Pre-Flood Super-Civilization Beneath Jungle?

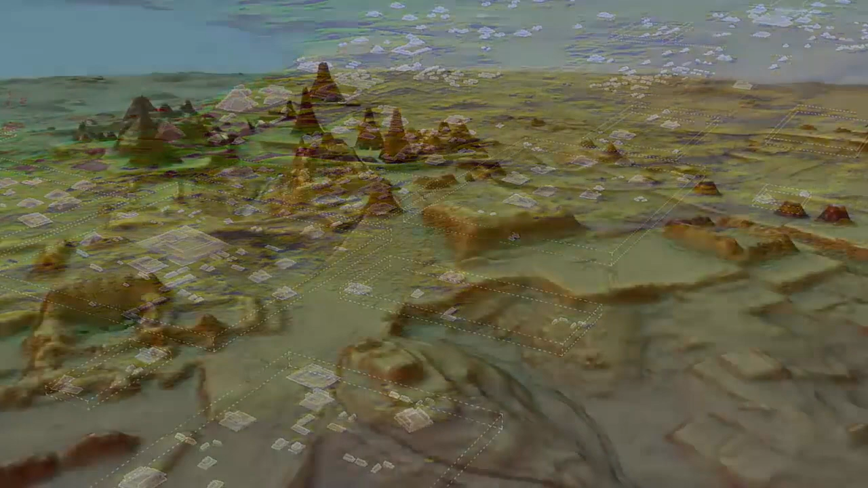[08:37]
it has been discovered that these sites, long argued as separate sites of habitation,
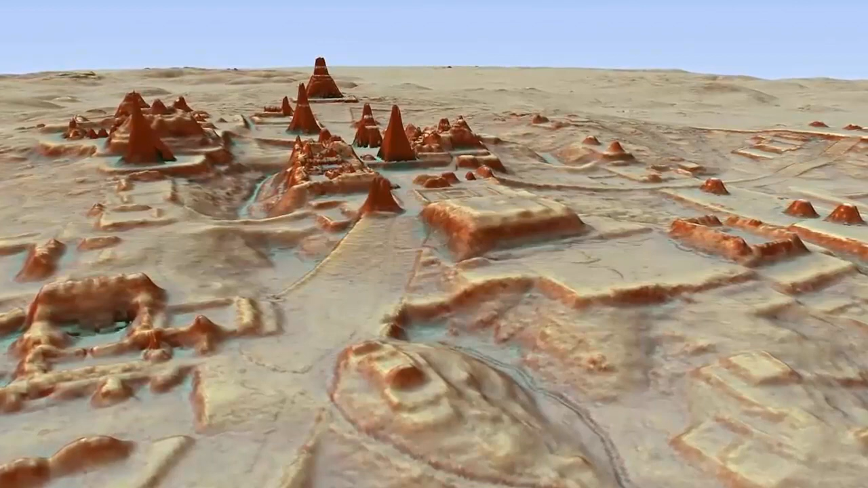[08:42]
were in reality, once part of the same gigantic city, one of unimaginable size and complexity,